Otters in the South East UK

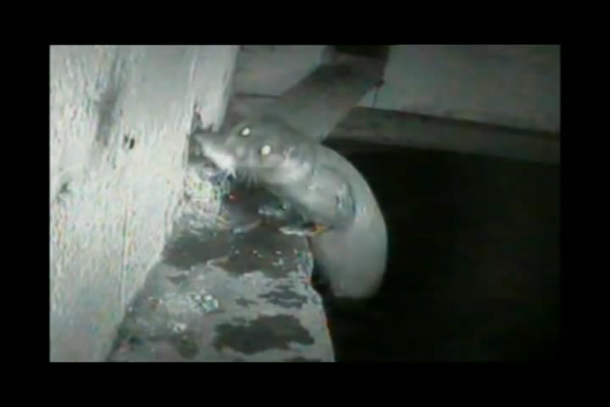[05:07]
There you go. He's actually caught it there. And having a good feast on the fish. Right for the camera. Absolutely.